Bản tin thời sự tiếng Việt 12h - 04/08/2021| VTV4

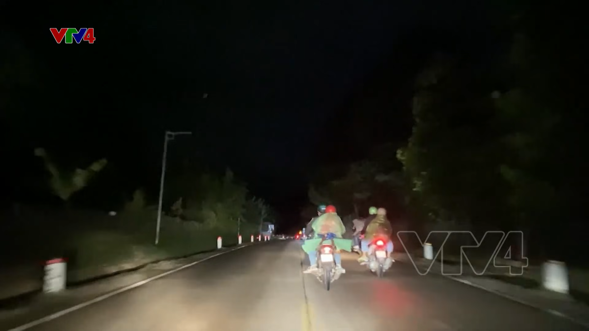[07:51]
Lực lượng cảnh sát giao thông tỉnh Quảng Nam đã dẫn đường cho đoàn người đi xe máy để đảm bảo an toàn giao thông.